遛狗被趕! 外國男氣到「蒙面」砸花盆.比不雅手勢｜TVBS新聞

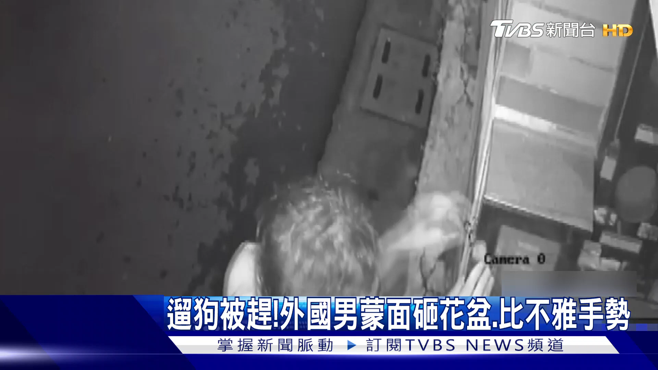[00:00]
凌晨三点多，一名蒙面的外国男子在社区门前连续按了好几间门铃，但都没人开门。他站在门口怒气冲冲的对着另一部监视器比出不雅手势，甚至跳起来把镜头打歪。